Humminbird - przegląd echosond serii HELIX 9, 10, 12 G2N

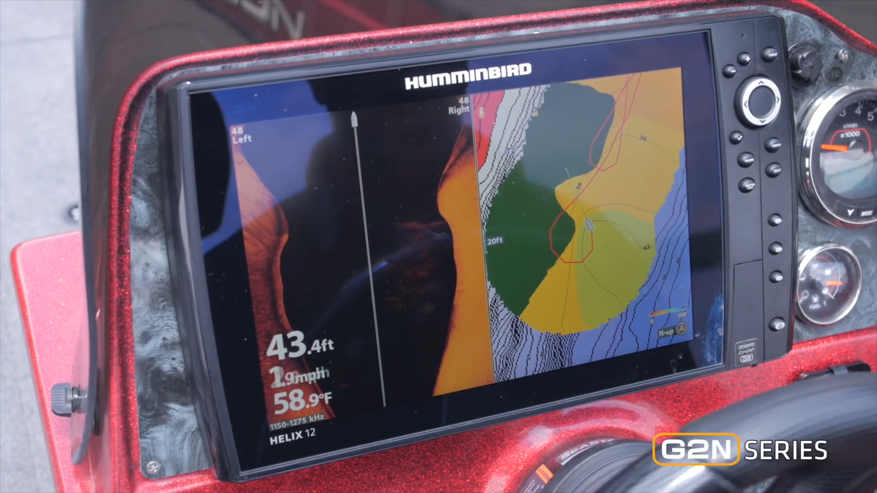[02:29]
On screen: depth 43.4 ft, water 58.9°F
It's AutoChart Live, but it's a new part that will help you find weed lines. It's called Vegetation Live.
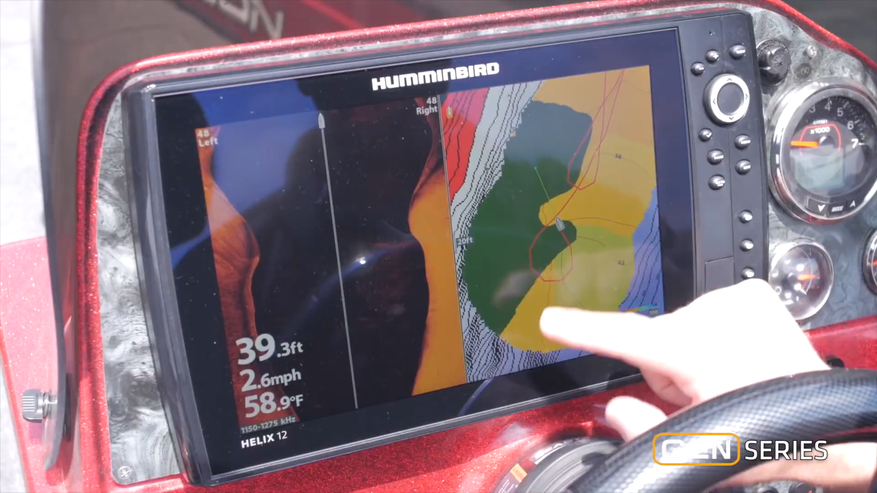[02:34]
On screen: depth 39.3 ft, water 58.9°F, speed 2.6 mph
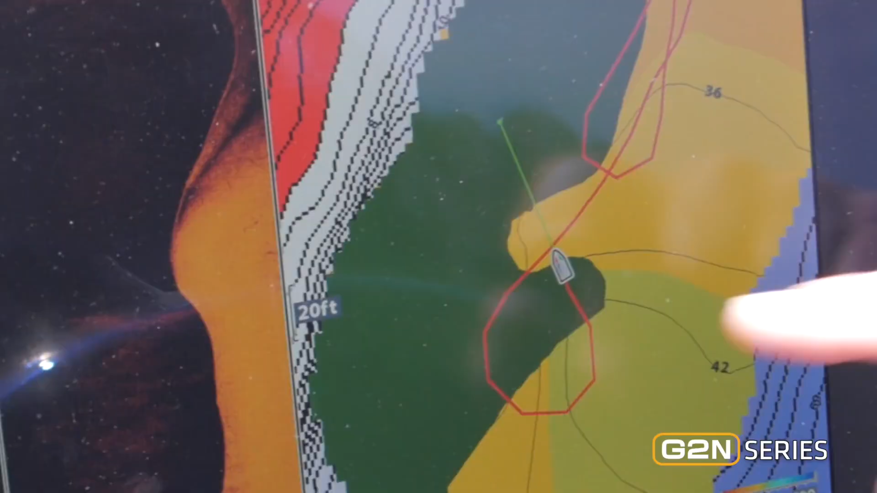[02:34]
If you look right there, I'm actually building a custom detailed digital lake map.
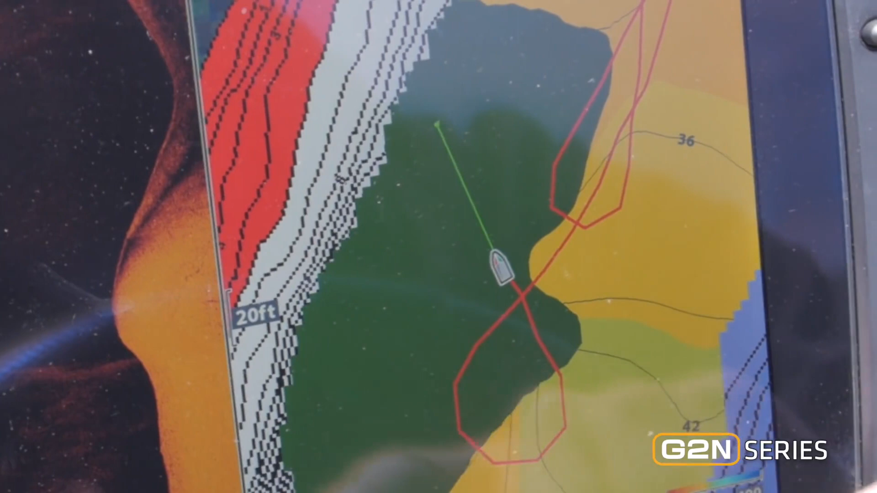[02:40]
And I'm mapping an entire weed bed. This was not on the map. It's a deep water weed edge and sometimes those change positions throughout the year.
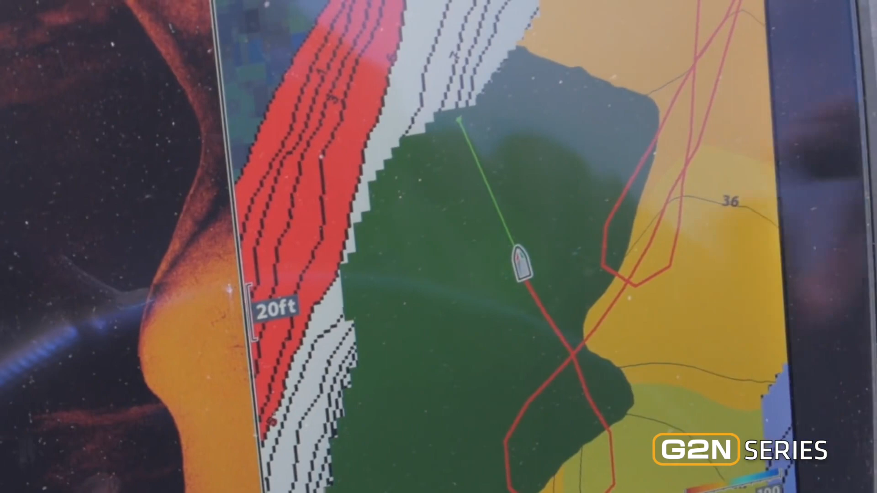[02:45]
But now if I create a map, I know exactly where that weed line and the edge is any time I want to go find it.
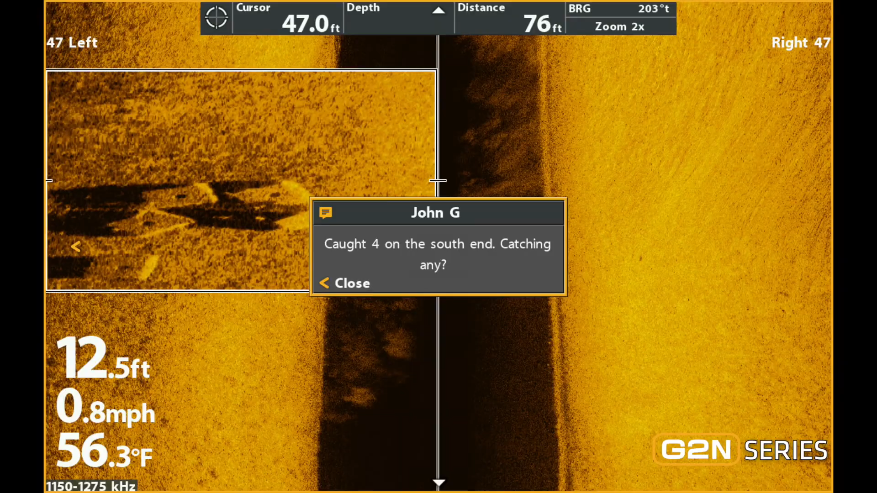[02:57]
On screen: depth 12.5 ft, water 56.3°F, speed 0.8 mph
With Bluetooth connectivity, you can see missed calls and text messages right on your Helix Gen 2.
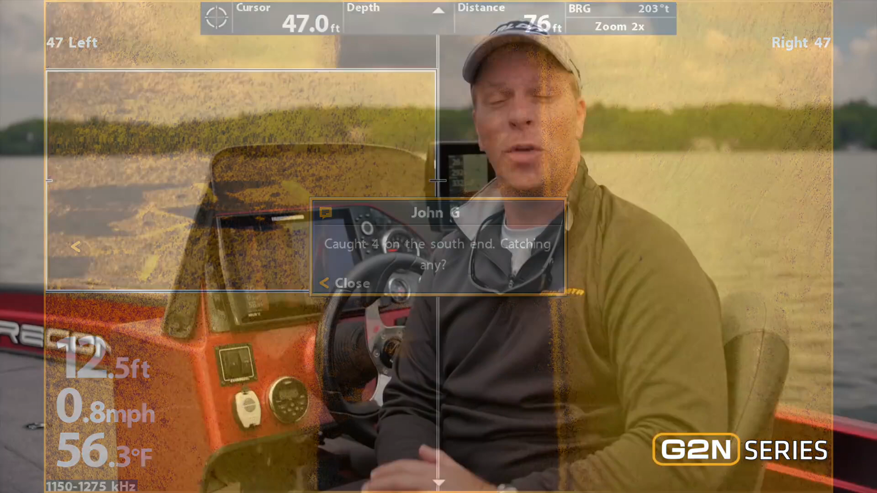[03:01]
On screen: depth 12.5 ft, water 56.3°F, speed 0.8 mph
So with new technologies like Humminbird's Mega Side Imaging and Mega Down Imaging, Bluetooth,